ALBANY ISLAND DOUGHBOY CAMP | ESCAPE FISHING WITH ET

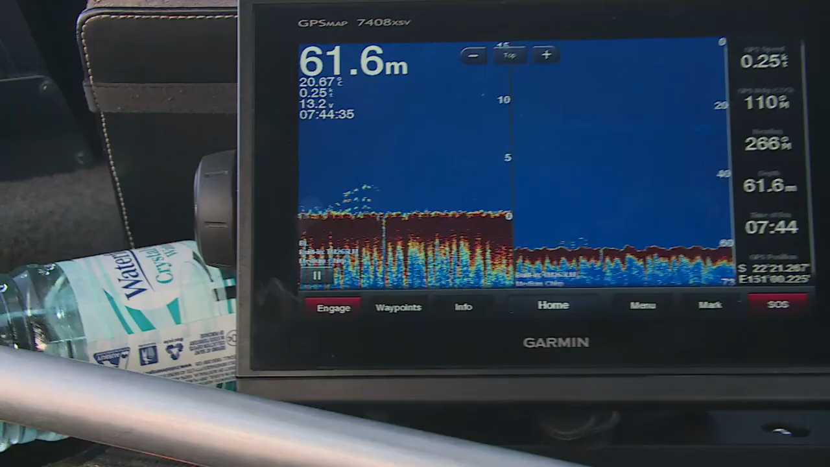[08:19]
On screen: depth 61.6 m
He's just moving ahead of where the fish are, and then we're just going to drift slowly back over the top.